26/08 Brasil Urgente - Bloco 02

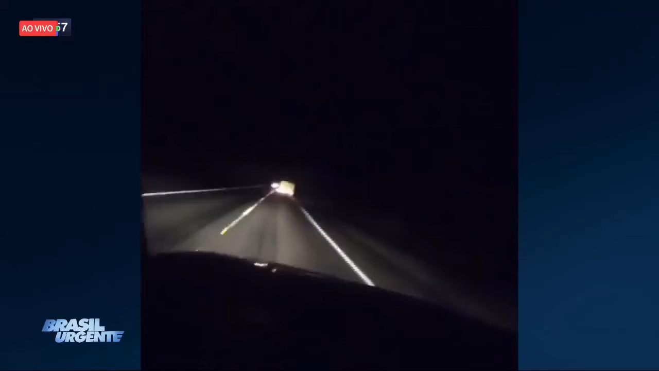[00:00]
mostrar agora. Imagens que eu citava no finalzinho do primeiro bloco, olha só a correria, rapaz. É a polícia atrás de contrabandista, veja o que vai acontecer. O motorista tenta fechar a viatura, vem para a esquerda, volta para a direita, perde o controle e ai, ai, ai, ai, ai.